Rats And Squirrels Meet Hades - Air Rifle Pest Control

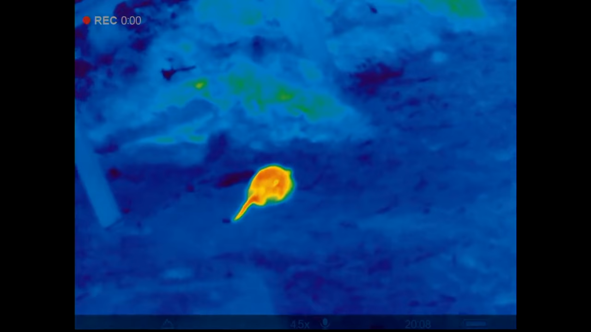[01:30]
Dairy farm has the odd rat running around now,
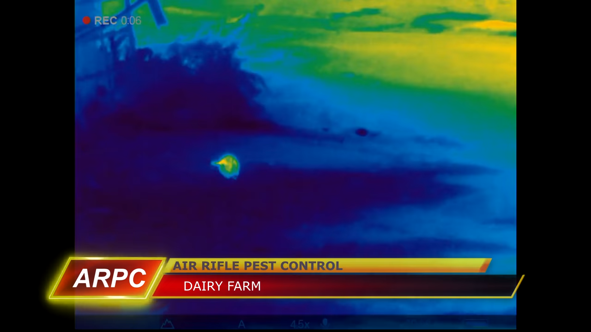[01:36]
you can see this one just run along the edge of a cattle barn, disappears inside and I've managed to spot another one up on the rooftops.
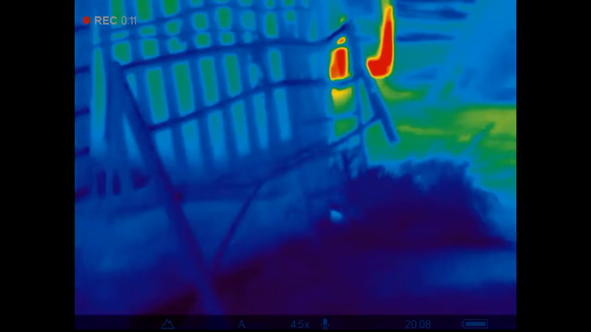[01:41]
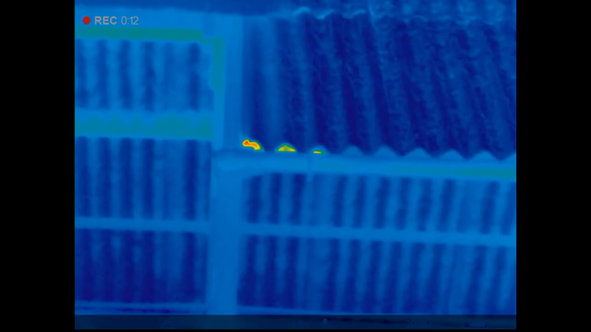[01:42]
Hit this farm very very hard over the past couple of months,
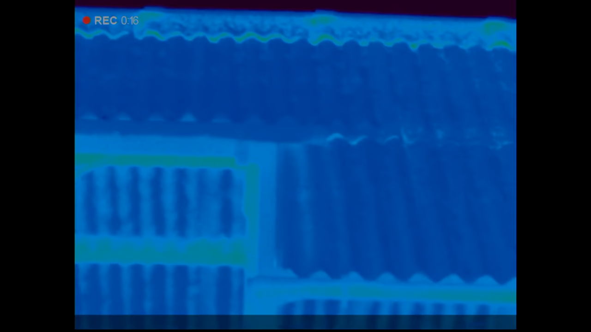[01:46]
brought the numbers down quite a lot and of course the warmer weather's coming, they're all going to bugger off into the fields.
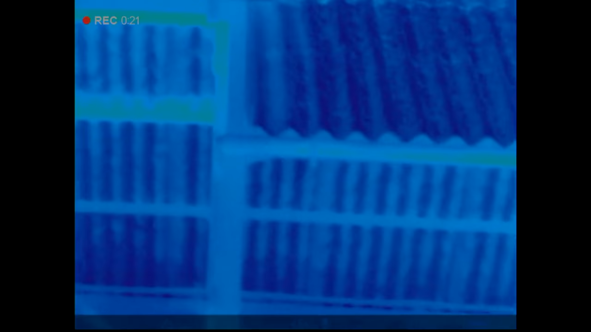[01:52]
This has always been a bit of a hot spot, this is the corner of the calf barn, the calves are very inquisitive and this is really as close as I could get.
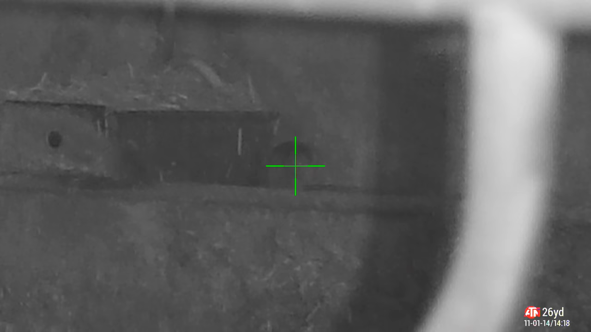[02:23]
and I put a hole straight through him with a Hades.
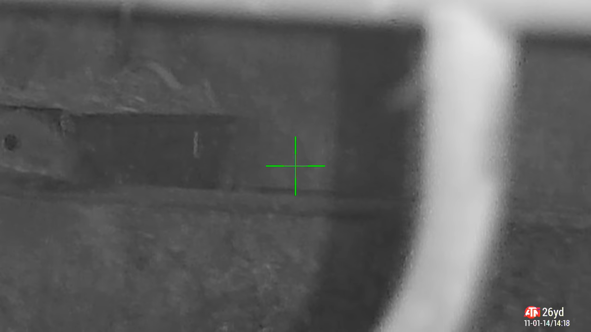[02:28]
I went for a walk around onto the main farm, spot the rat.
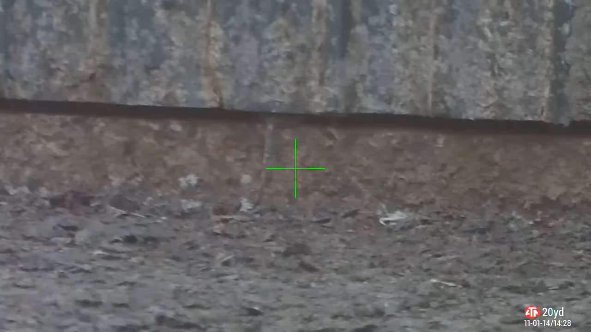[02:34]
Now I'm 20 yards away from this building, I've zoomed in a bit to help you, can you spot the rat? Yeah he's there, put the thermal on, look at that,
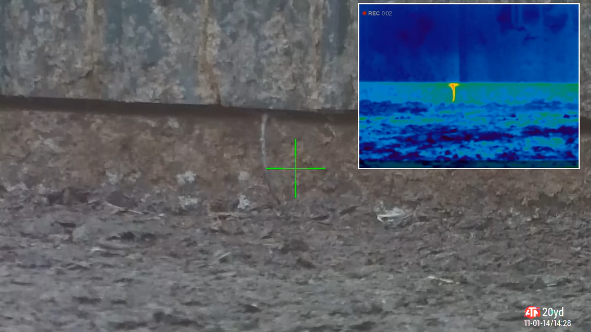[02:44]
this is why I love thermal, this is how thermal increases your count when you're taking rats. I spotted that no problem on thermal and I'm zooming in and waiting for him to show himself so I can take a shot on him.
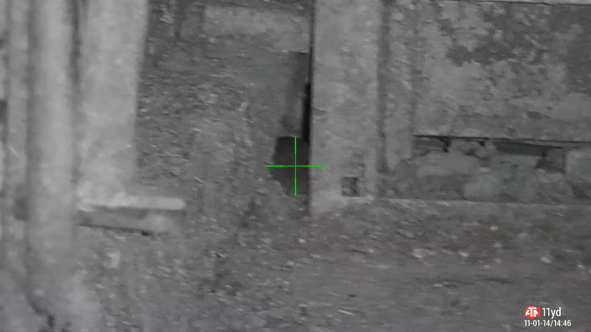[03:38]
This is the feeder station that the rat was running along the top of that wall. He's now dropped inside to help himself to some spilled feed by the feeder. He's filling his belly full of cattle feed, so I'm going to fill his belly full of lead.
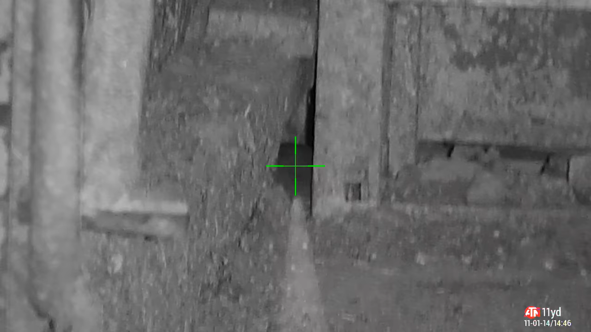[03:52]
Tuck that shot straight into his high body. The reason I've gone for that and not waited for a headshot is because these have to be cleared up. This is the end of, I say in quotes, ratting season.
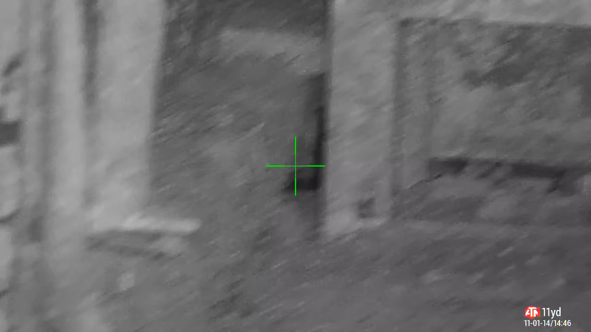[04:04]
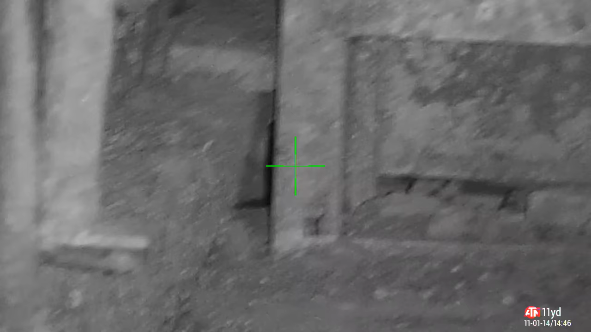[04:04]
They're all disappearing after the farms, the farmer wants rid of the rats. So, I'm confident these Hades are going to cause maximum damage.
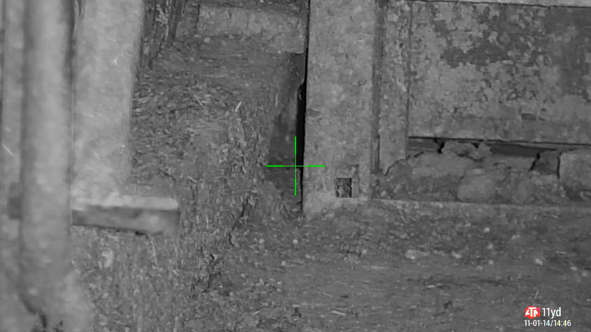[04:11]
Punch a hole straight through his heart and lungs and finish him off. Just hanging around to see if he sticks his head up. Because if he does, I'll be splitting his nut with the Hades as well.
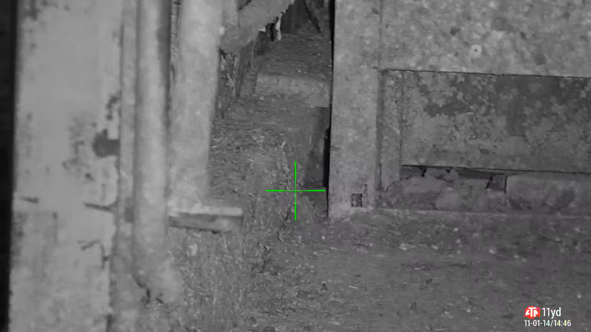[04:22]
He doesn't, because he's rolled out the side of the barn, hasn't he?
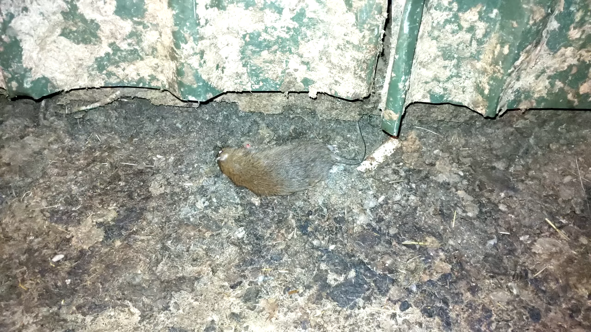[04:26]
Look at that. There's the impact side. Wallop, straight in.
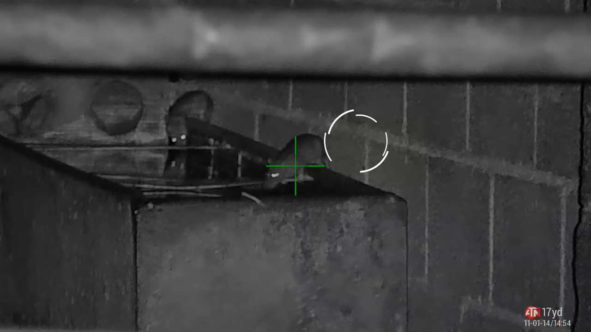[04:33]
Finished him off good and proper. Don't drink that mate. You'll get lead poisoning.
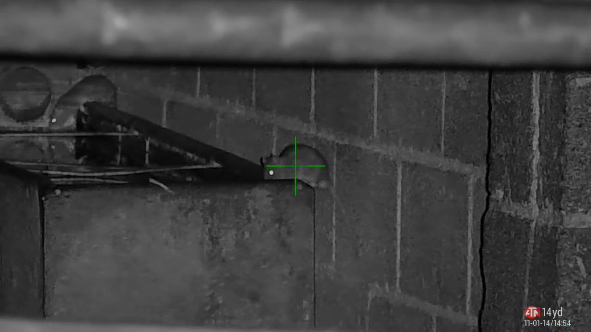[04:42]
Don't. Don't see you weren't warned.
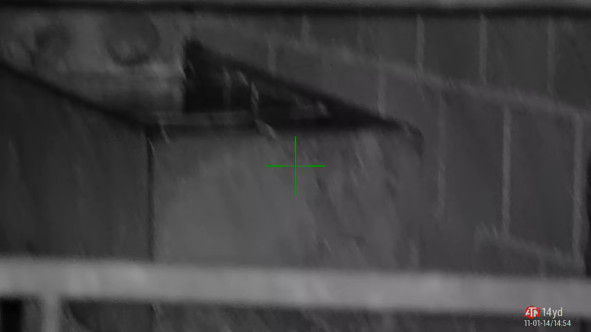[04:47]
Don't go after him mate, he's dead. Trust me, he's dead.
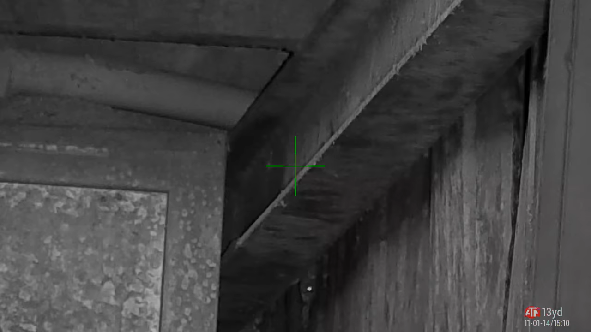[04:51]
Back over in the feeder.
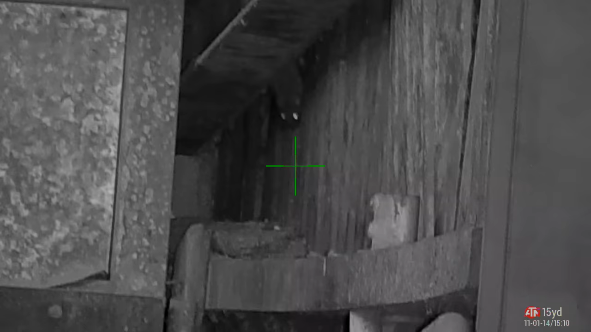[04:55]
I've got a rat trying to work out how to get down from the ceiling.